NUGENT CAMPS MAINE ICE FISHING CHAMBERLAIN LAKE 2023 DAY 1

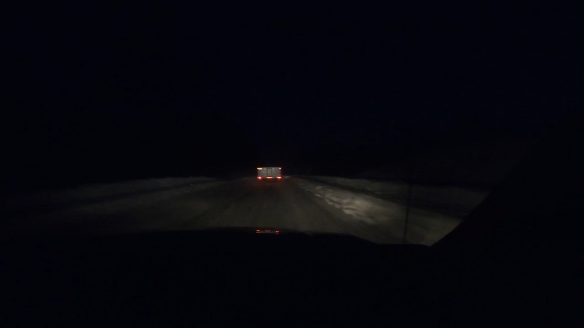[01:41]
Right at the beginning. See it, folks. She's right up in front of us. Mount Katahdin is up there into the clouds. We got here a little early, so it's kind of dark.
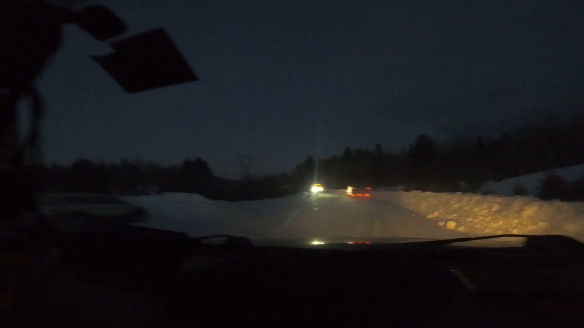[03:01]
We went. This will probably be familiar to a lot of people that have been here. This is A-Ball, right? Yeah, Katahdin Stream. Katahdin Stream. A-Ball parking lot.